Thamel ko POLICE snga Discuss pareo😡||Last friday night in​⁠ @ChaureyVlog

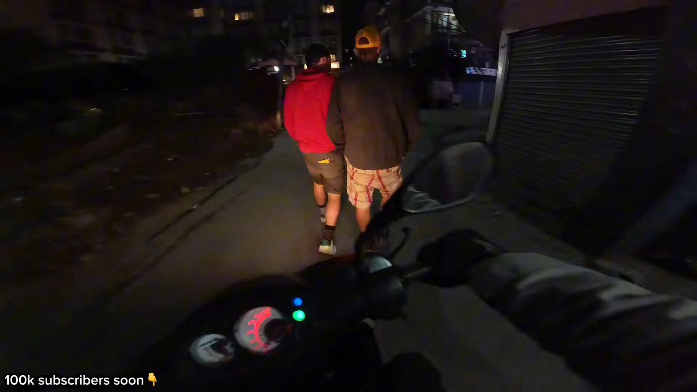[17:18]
आमामा दुईजना कुरा गर्दैछन् भविष्यका। हल्का स्कुटी बाँगियो क्या यार, कसम बाँगिरह, अलि अलि कस्तो हल्ले हल्ले जस्तो लाग्न थाल्यो त। साइलेन्सरले पोलेर टायर पल परायो कि, यत्रो ढङ परायो क्यार थियो होला मैले।
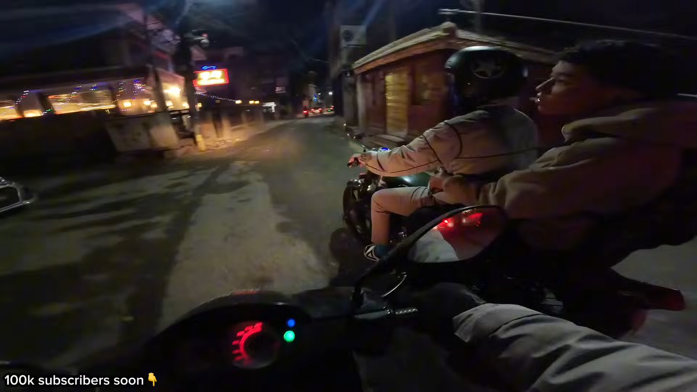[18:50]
ए कहिले काहीँ देखिन्छ के गर्नु, अब हिँड्न ला यार, मान्छे गइसकेछ सबै, यसो भिडभाडै छैन।